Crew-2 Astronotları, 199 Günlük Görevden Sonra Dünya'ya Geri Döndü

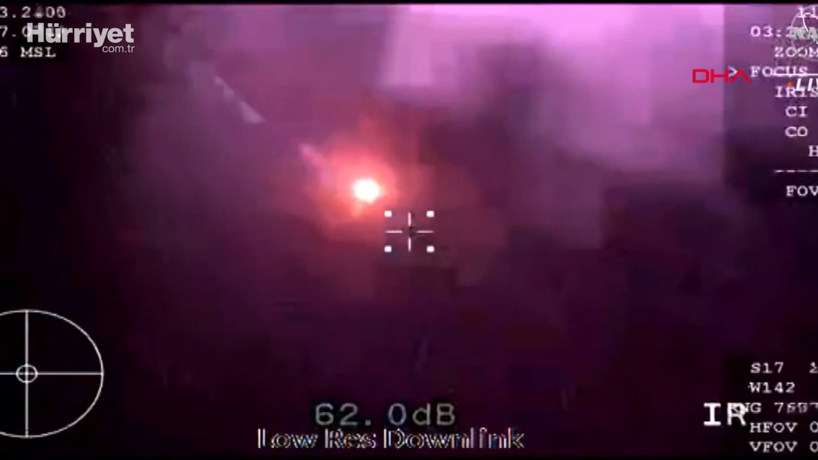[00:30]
And, Dragon, we've got you. Expect automated parachute deployment, and we have you on visual. Automated chutes.